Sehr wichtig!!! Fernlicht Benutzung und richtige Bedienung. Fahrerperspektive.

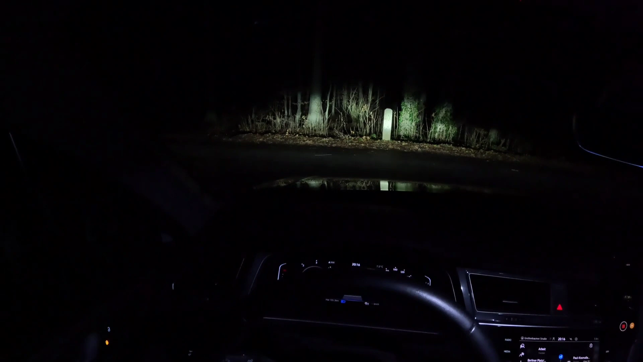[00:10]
die lampe weit hinaus hinten ist noch ein fuchs im wald unterwegs und dann fahren wir mal los beleuchtung im innenraum sollte
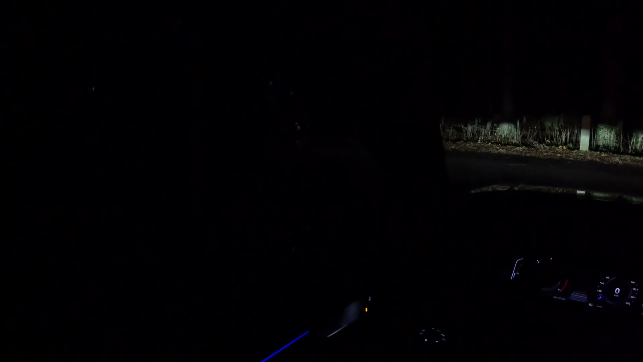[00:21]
ausgeschaltet sein einmal absichern außer abgeschlossener ortschaften rumfahren so und das ist jetzt die
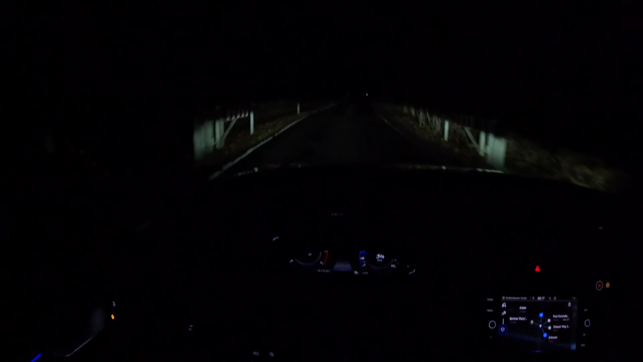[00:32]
sicht mit dem normalen abblendlicht und zack das ist jetzt die sicht mit dem fernlicht und so kann ich dem straßenverlauf weitaus besser folgen noch mal der unterschied normales abblendlicht ich weiß jetzt nicht genau ob die nächste kurve rechts oder links geht ich schalte mir das fernlicht dazu die